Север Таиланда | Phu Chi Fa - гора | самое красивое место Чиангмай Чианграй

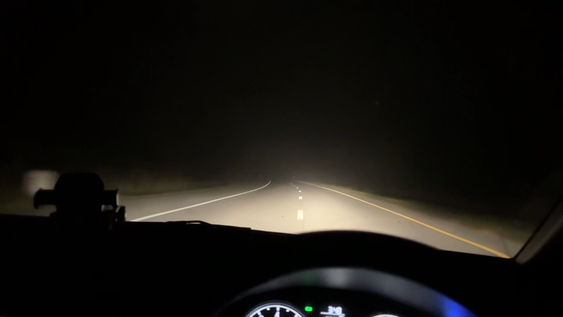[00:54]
С самого утра был туман и была плохая видимость. Примерно час нужно добираться по трассе,
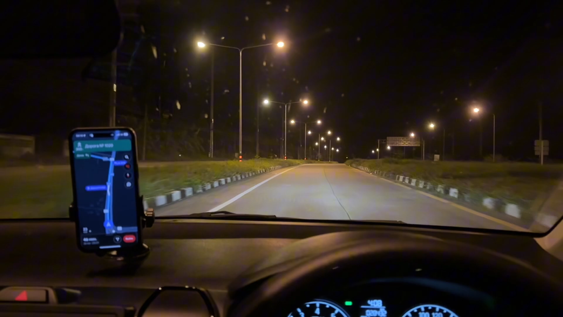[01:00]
а уже потом начинается горная местность и 1500 разных поворотов. Спать до сих пор охота, если честно. Я никак не могу расступиться.
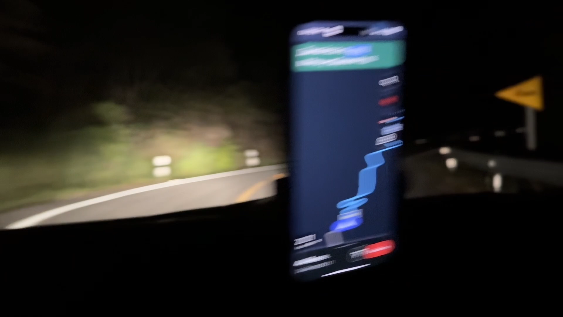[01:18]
Повороты очень резкие, и почти сразу же начинают закладывать уши,
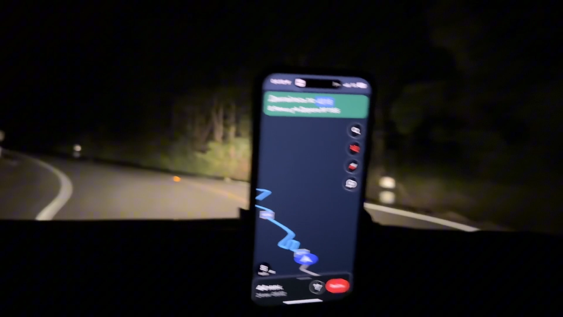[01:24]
потому что мы очень резко начинаем подниматься на гору.
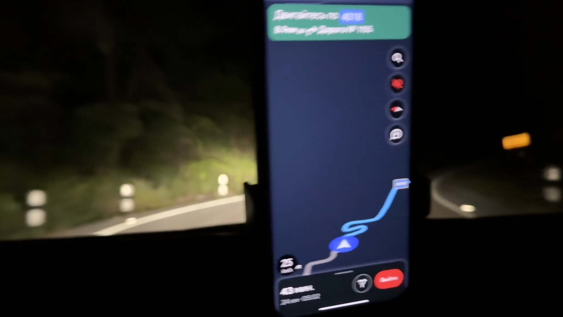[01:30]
Это просто жесть.
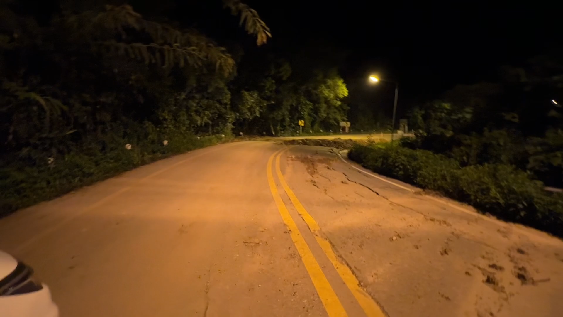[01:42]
Здесь прям нету асфальта вон там. Кусочком.
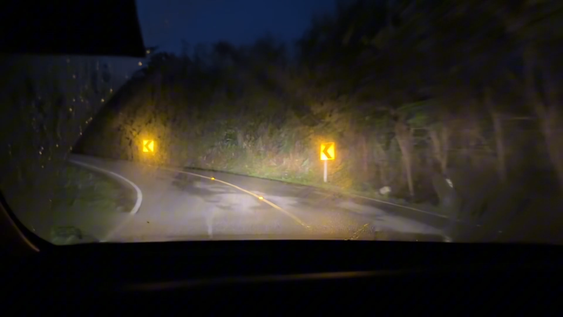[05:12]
Вот такие очень жесткие повороты. Вот, не знаю, насколько это передается, но они прям на чуть ли не на 180 градусов, наверное, на градусов 150 каждый поворот. Если честно, мы вот сюда приехали тоже по таким поворотам, и я понимаю, что плюс-минус любая легковая машина проедет здесь. Но они не разрешают ездить на своей, ну, чтобы просто заработать.